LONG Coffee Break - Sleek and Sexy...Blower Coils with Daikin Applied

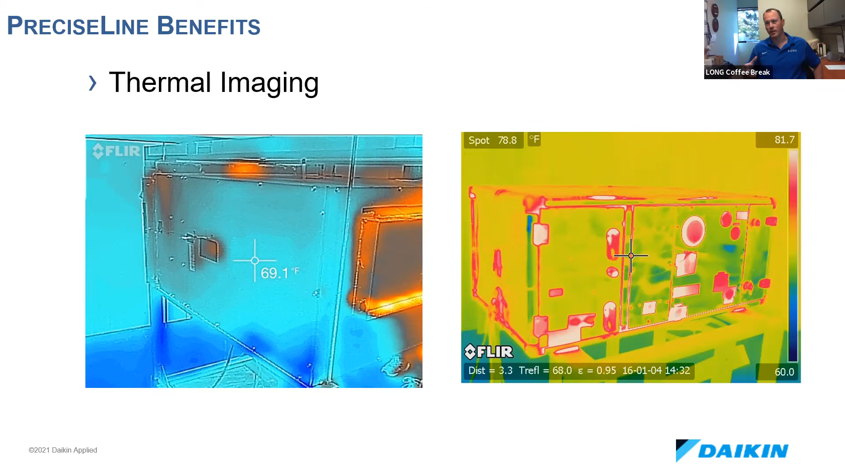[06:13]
That picture is pretty impressive to see, you know, how effective it is at, you know, delivering DPUs down the ductwork instead of to the enclosed space alone. Yeah. Efficiency is the name of the game, right? Yep.
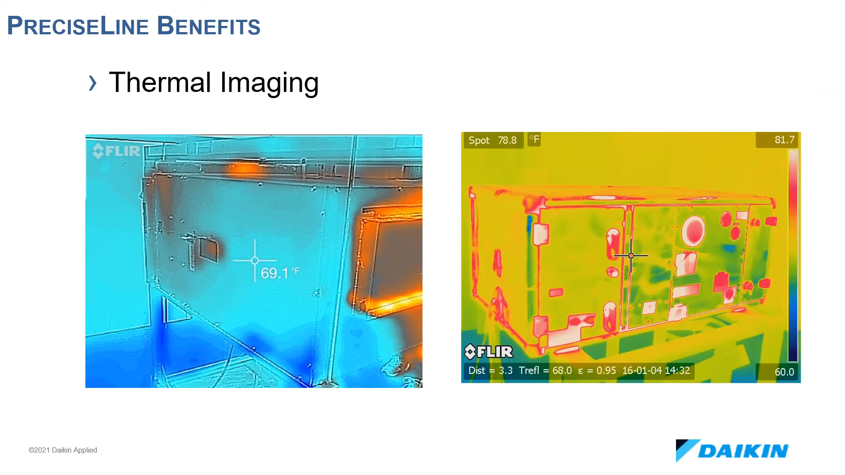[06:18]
We also offer a variety of heating and cooling solutions.